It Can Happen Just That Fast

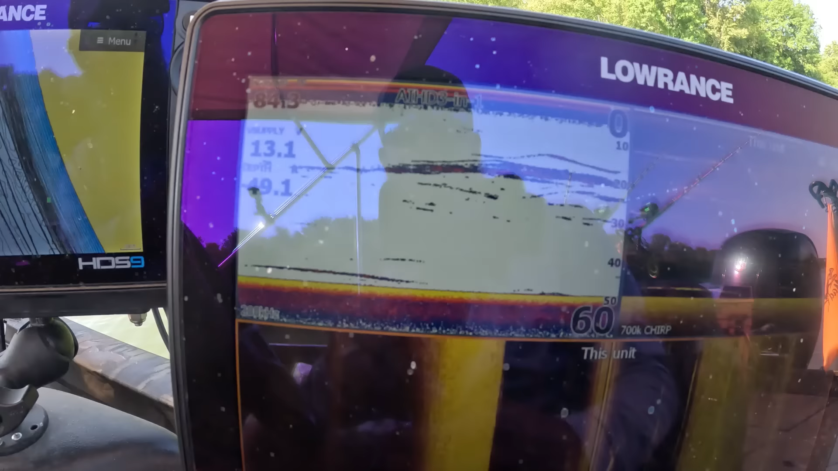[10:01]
we'll back this up see that's a fish that's a fish we're after
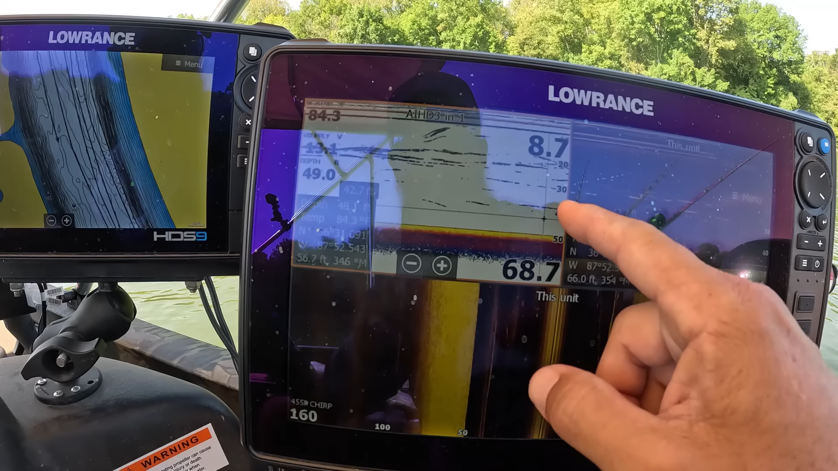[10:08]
that's a fish we're after that's a fish we're after well some of
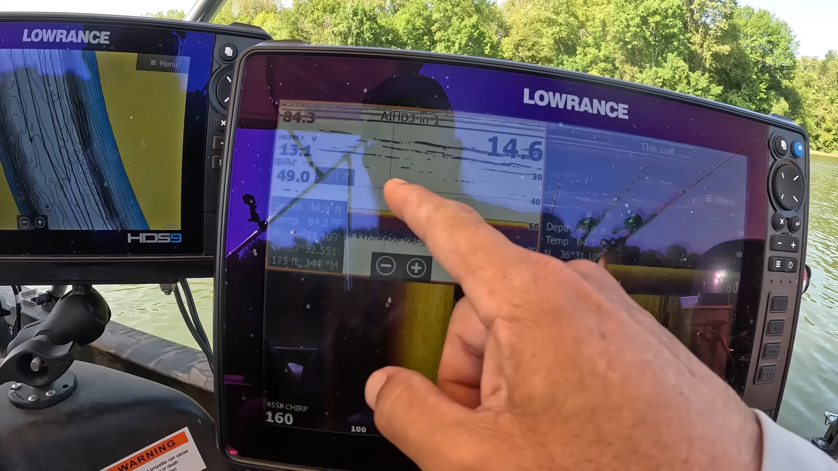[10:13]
them are small but that's a fish we're after now see some of these up here could be a little bit higher in the water column
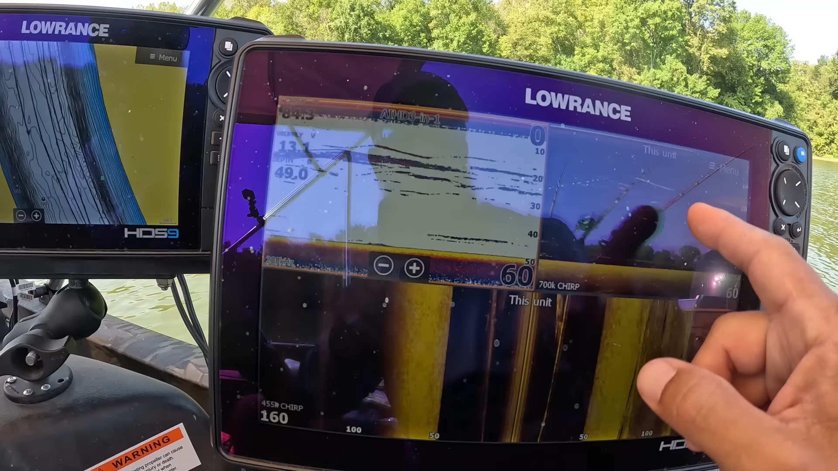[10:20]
but like that's a fish we're after it's just
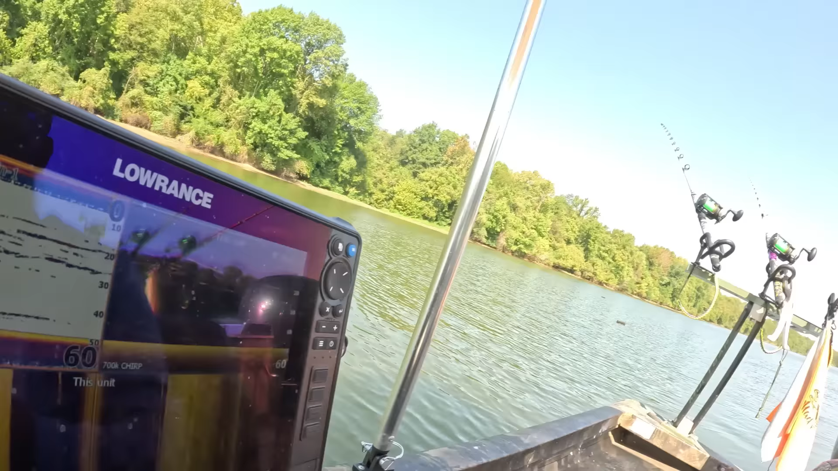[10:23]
we're coming across so many fish it's just
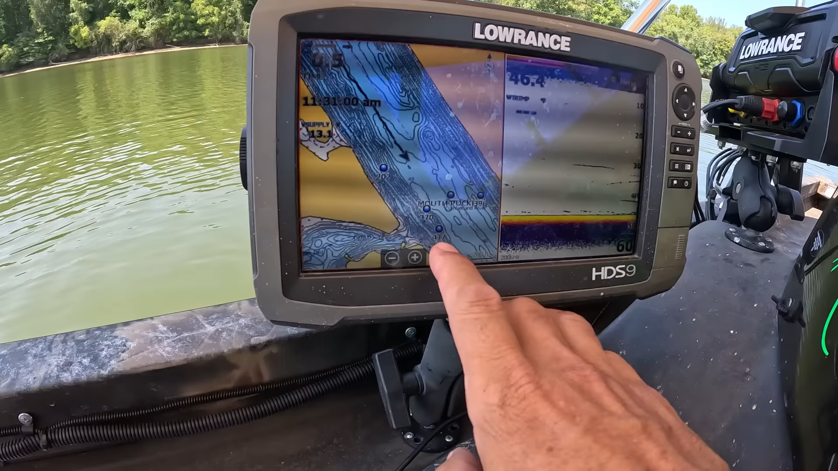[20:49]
see i'm gonna show you real quick we're getting ready to come across the front of this creek mouth and as you can see you know i'm off but i've got
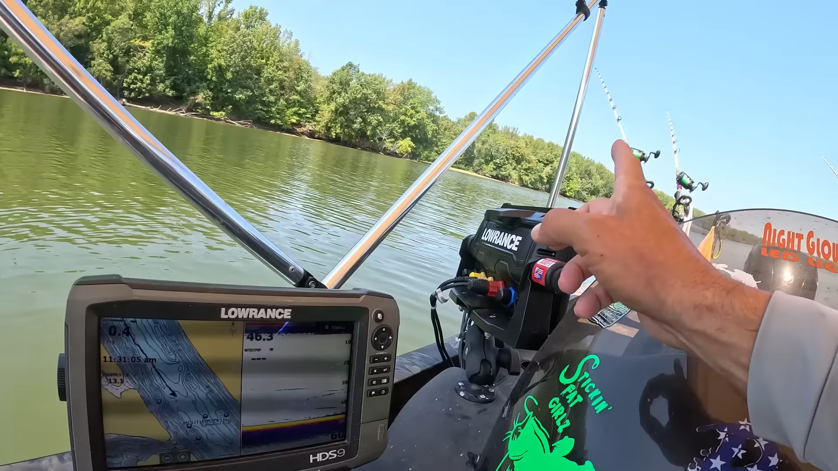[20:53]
my outside rods they're a little bit closer to the edge of this creek mouth so there's that's fish on the bottom there that we're just not
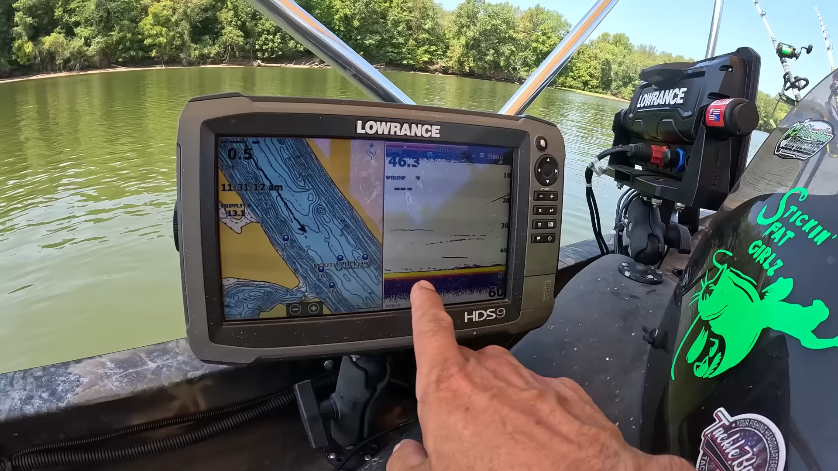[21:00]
picking up but i'm hoping that once we get about right in this area here
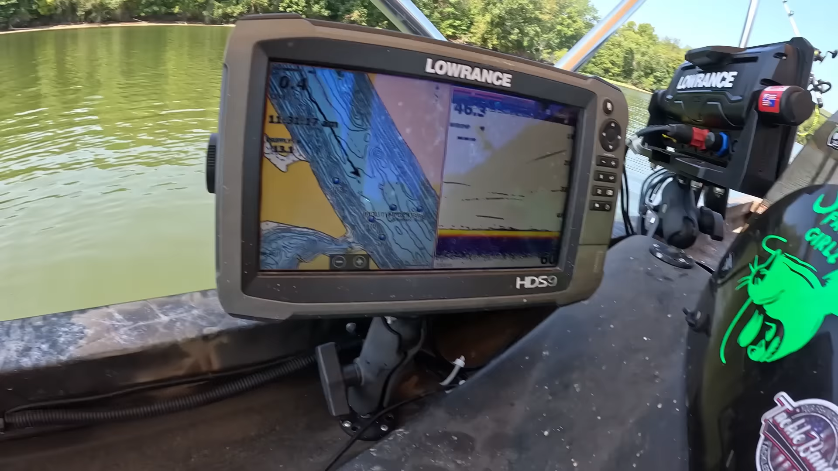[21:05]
we'll catch this one that's usually i usually do at least one fish out of there so we'll see we'll see if the conditions are good enough for for us to catch one there